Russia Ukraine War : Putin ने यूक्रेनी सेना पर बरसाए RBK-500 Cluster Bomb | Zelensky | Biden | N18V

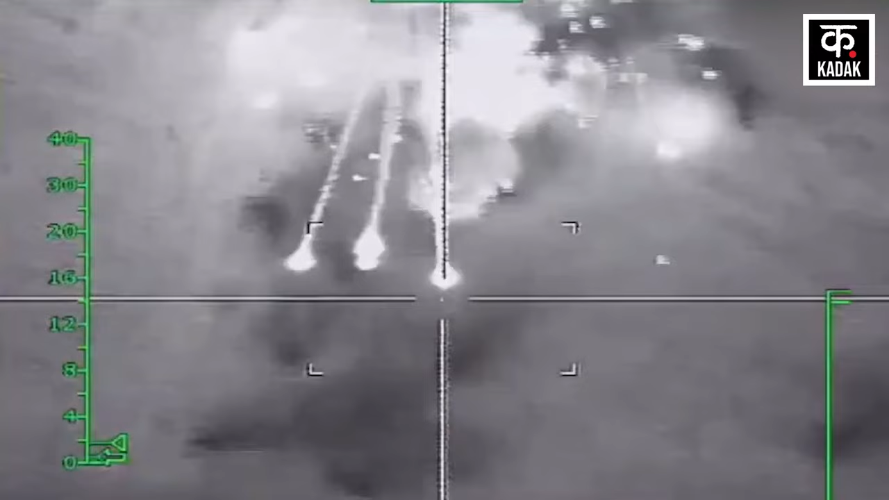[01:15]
और इन बमों को लेकर एक वीडियो भी सामने आया है जिसमें एक ड्रोन तीन बड़े धमाकों की एक चेन को दिखा रहा है रूस के कई टेलग्राम चैनलों का कहना है
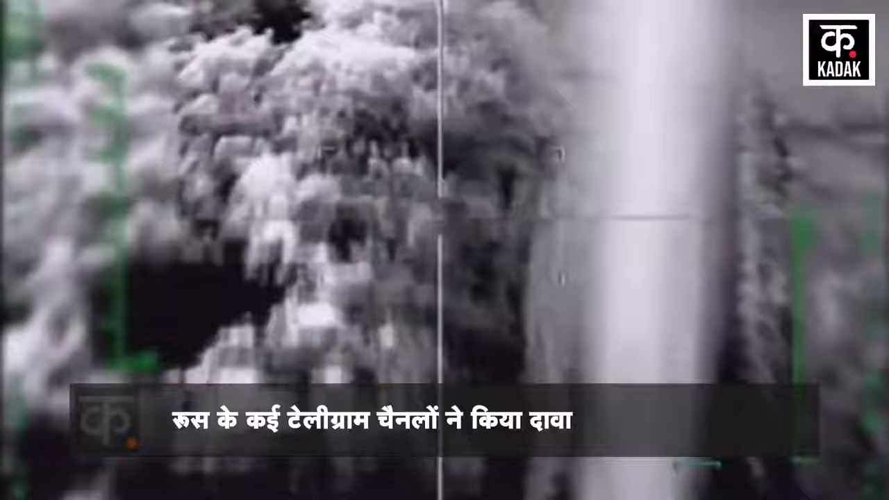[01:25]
कि रूस ने ये हमला दक्षणी दोने स्मेस आरो मायो कोई में किया है ऐसा माना